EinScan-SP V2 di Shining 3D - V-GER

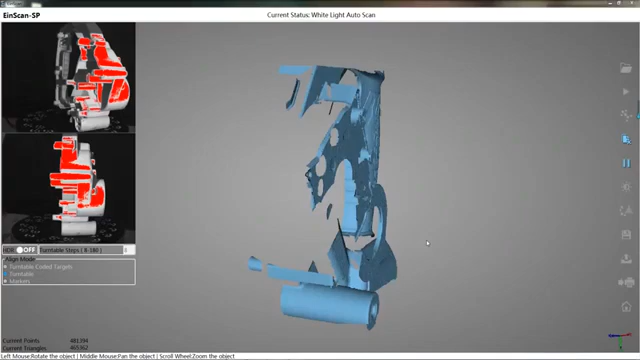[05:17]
The scan data will also be displayed on the software interface in real time.
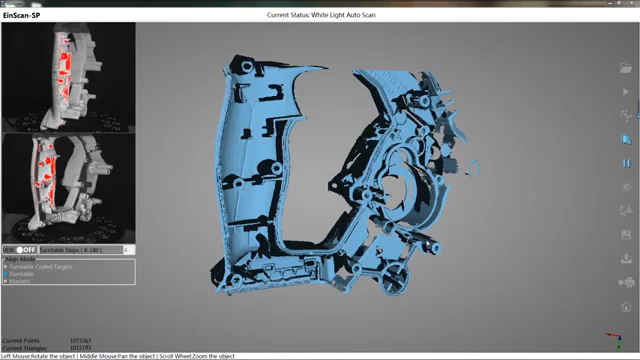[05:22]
After the object rotates for circle, the first scan results will be displayed on the software interface. Hold down the shift key. Meanwhile, select with the mouse.
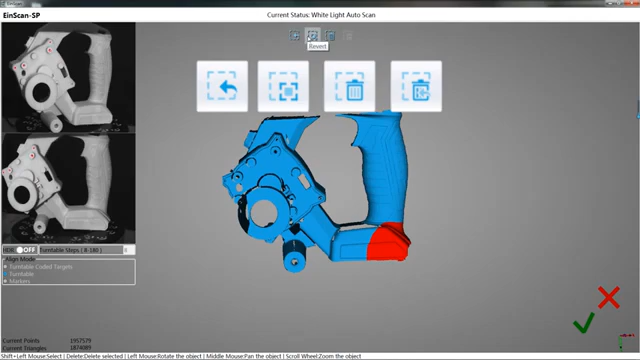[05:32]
Then you can add up the chosen data with the buttons at the top of the software. Click on the tick to complete the current scan. If the data is not complete, you can change the object to other directions.
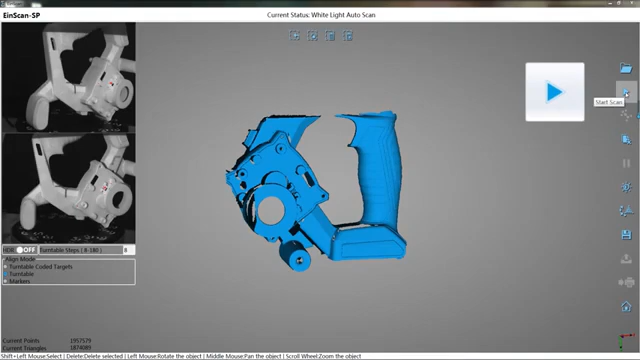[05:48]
Click the start scan button to continue scan. Click on the tick and the software will automatically align the two data.
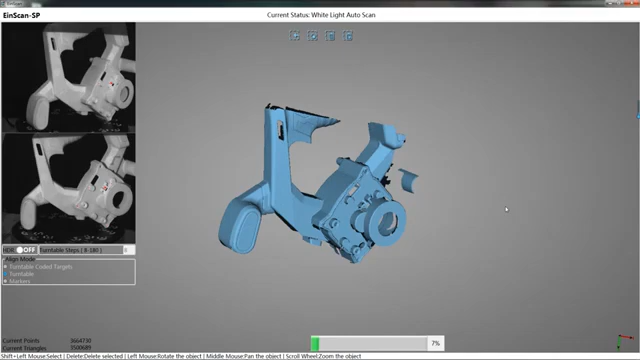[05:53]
If there is a line error, you can select the manual align button.
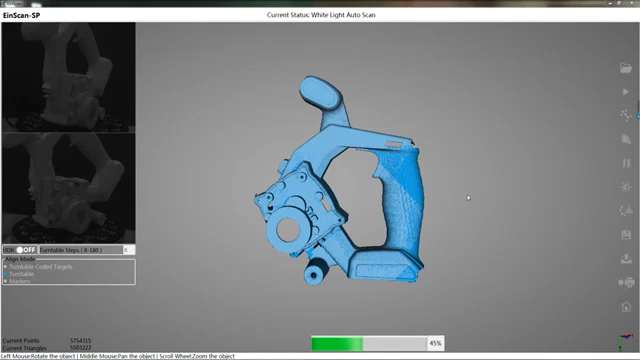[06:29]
During the calculation of mesh, a simplified window will pop up. The simplification ratio means simplifying the data size according to such ratio.